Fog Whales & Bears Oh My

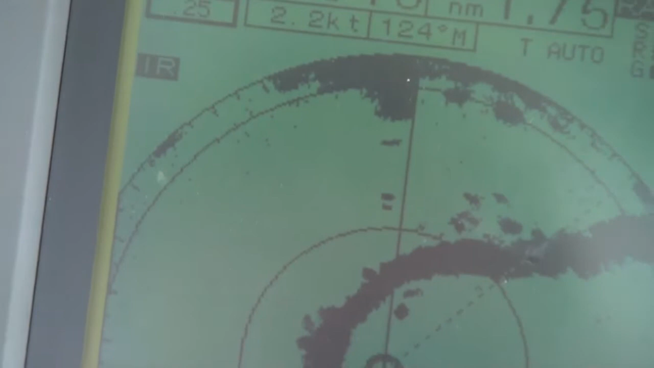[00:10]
Right there, along the black, anchored there.
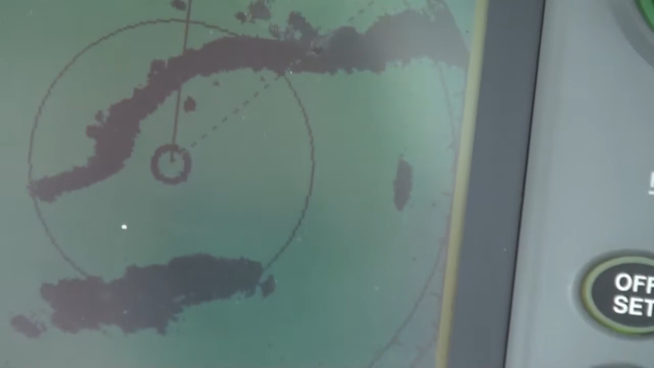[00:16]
That other block off to the right, that big dot, is a game and fish, huge boat.